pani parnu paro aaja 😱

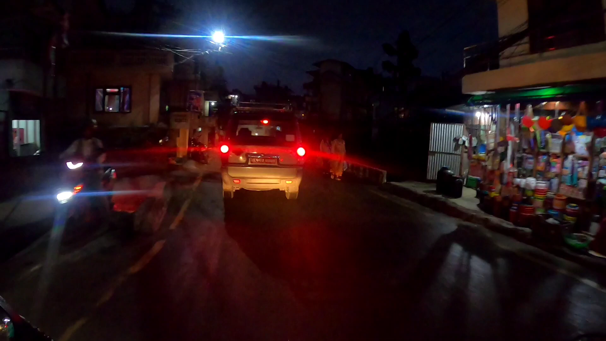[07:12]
कलङ्की पुग्छ नि त केटाहरूलाई किन त्यत्रो घुमाइराख्नु भनेर म त अब यतातिर अब कलङ्की जस पस्ने भएर हल्का यताउति थाहा भइसक्यो नि त नि यो एउटा जिपले पो
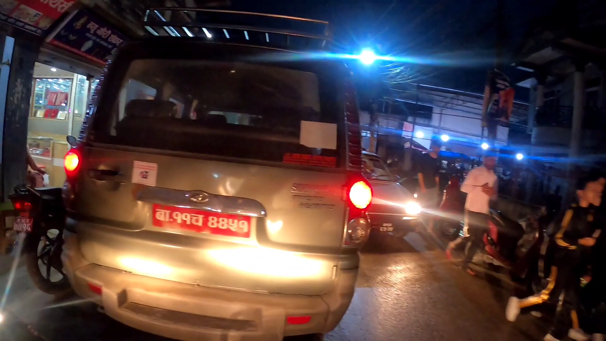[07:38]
छ गाडीहरू नि त्यस्तै हिँडिरहेको हुन्छ त्यो भएर नि लास्टै जाम परिदिन्छ कि पानी छिटायो यार